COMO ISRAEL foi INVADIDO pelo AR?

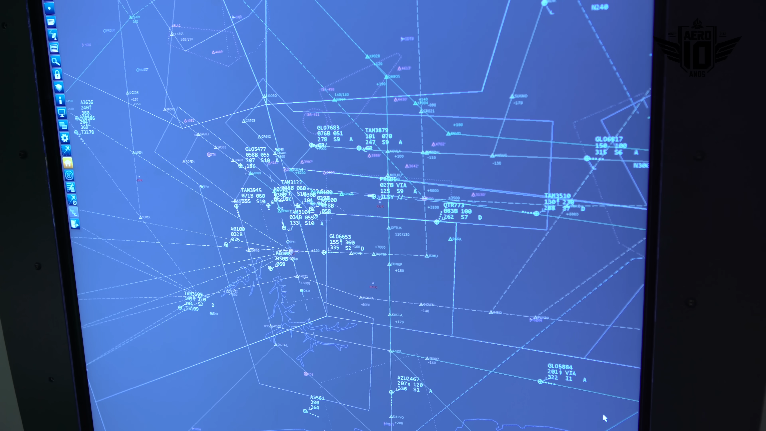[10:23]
No meio civil, os radares funcionam de uma forma diferente. Inclusive, eles têm configurações para evitar que pegue qualquer coisa e suje a tela do controlador de voo por qualquer objeto.
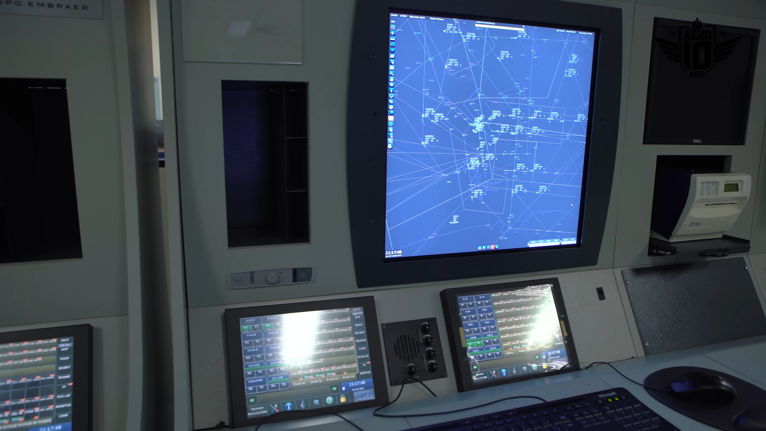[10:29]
É exatamente por isso que um radar civil não vai identificar um pequeno balão que atrapalha bastante as operações aéreas,
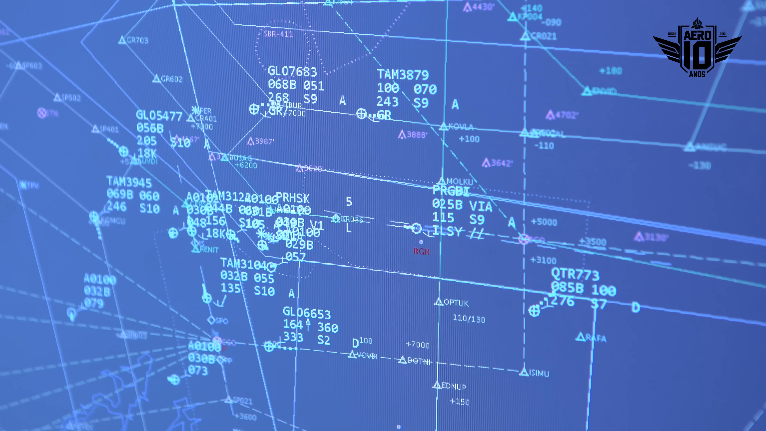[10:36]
não vai identificar bando de pássaros, coisas muito pequenas,
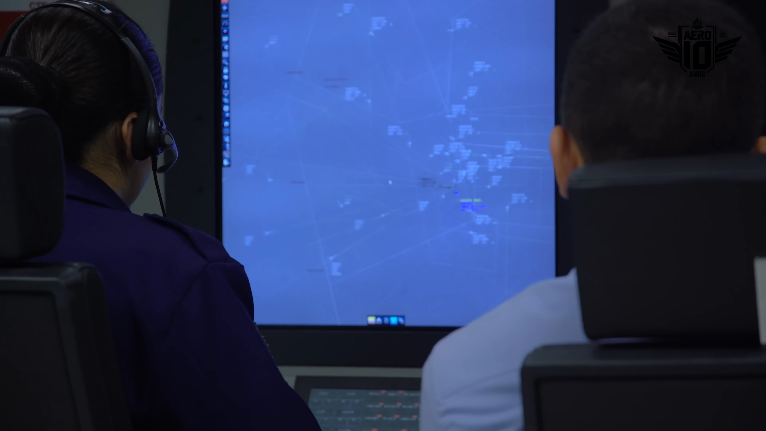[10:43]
porque a tela fica limpa para identificar só as aeronaves e aí ter uma efetividade maior de controle.